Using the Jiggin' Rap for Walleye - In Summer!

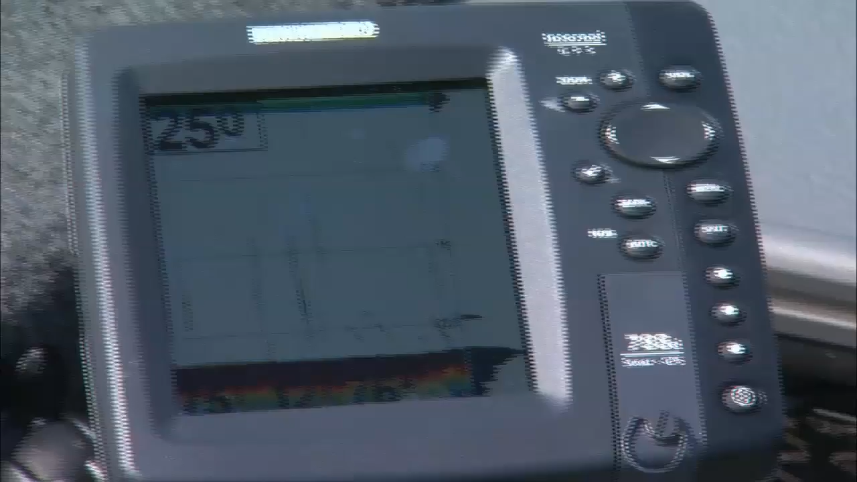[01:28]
See my bait here? See my bait?
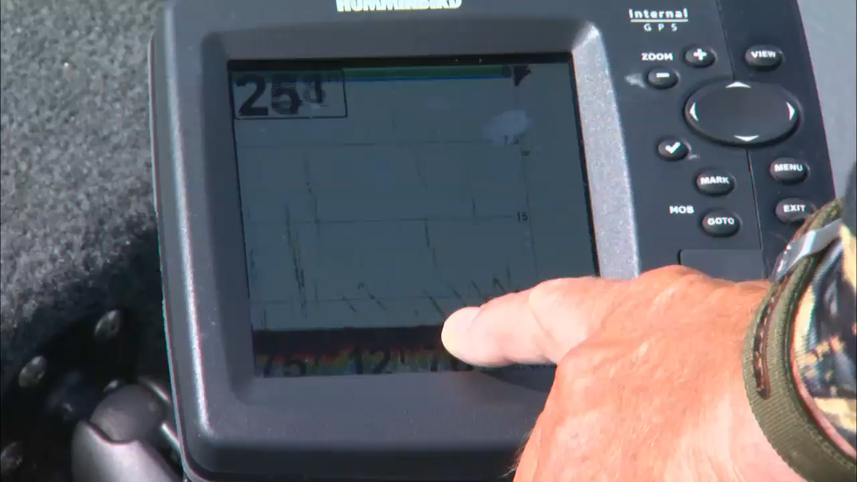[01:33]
Falling right there. That's it. You can see it just falling right off. That was my bait, just jigging up and down.
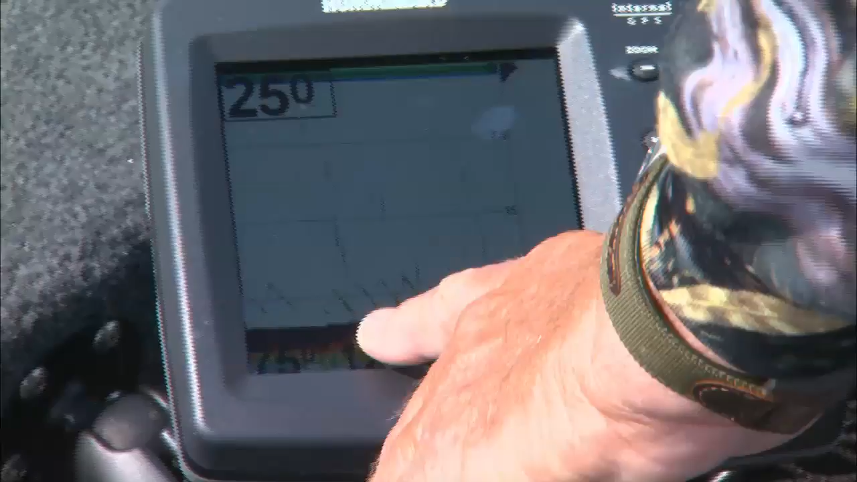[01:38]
And when you get into the fish, you'll see it.
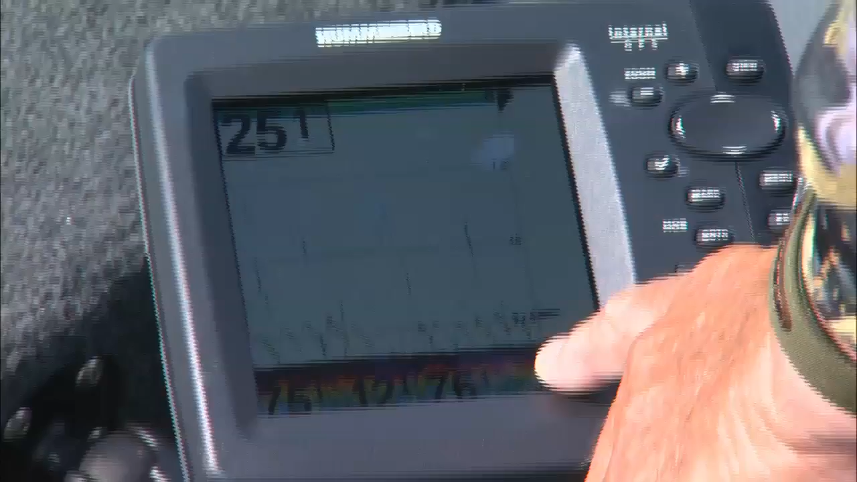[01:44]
You'll just see it. I'm just bouncing it along on the bottom. You just make the adjustments on your hummingbird, you know, and you set your screen on wide, kick the gain up, and you come right over those fish, and you're jigging right into them.
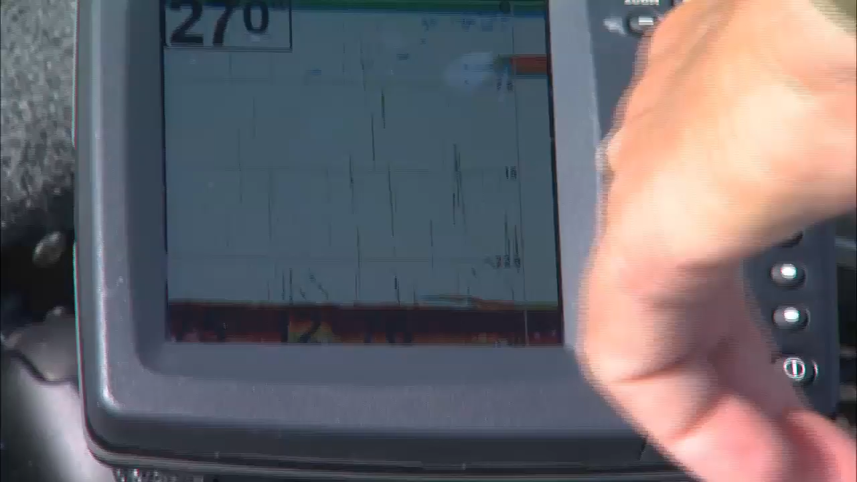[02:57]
Seems like you see that. Oh, I might have had him. I might have had that fish.
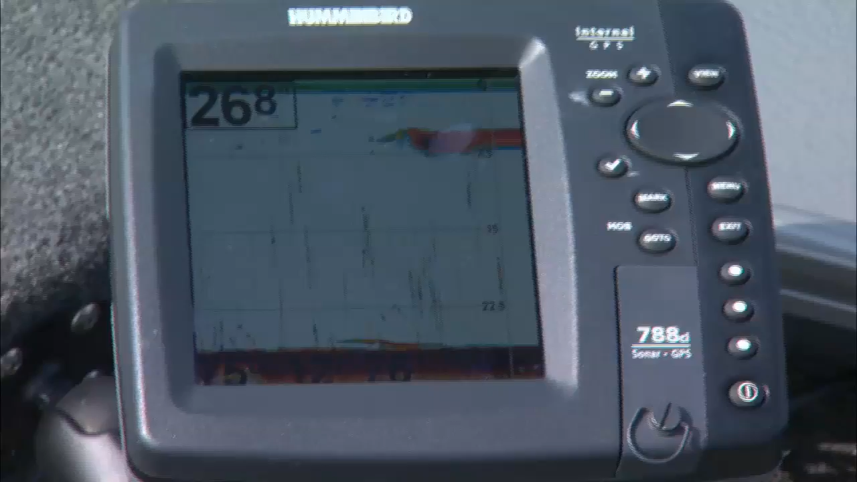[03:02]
Oh, yeah. Another good fish. Pretty good one. Oh, yeah. Nice fish.